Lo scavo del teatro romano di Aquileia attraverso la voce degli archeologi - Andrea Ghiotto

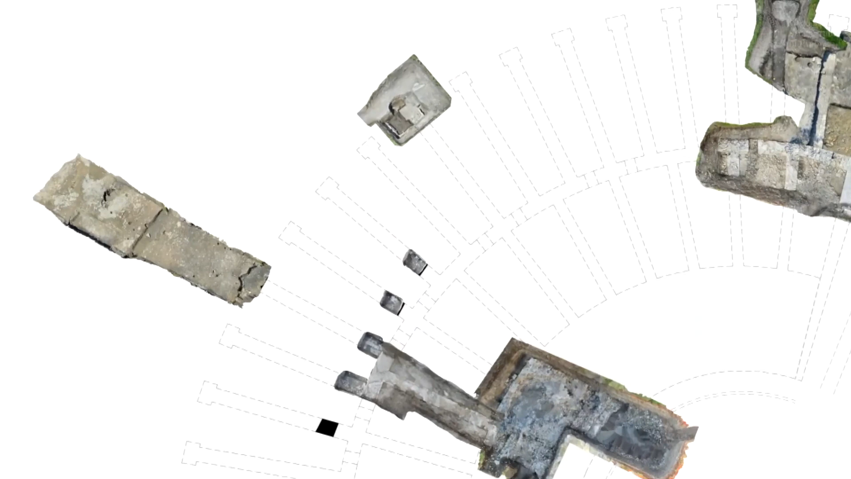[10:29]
Altri dati molto significativi riguardano la presenza di una vasta area scoperta all'esterno della cavea,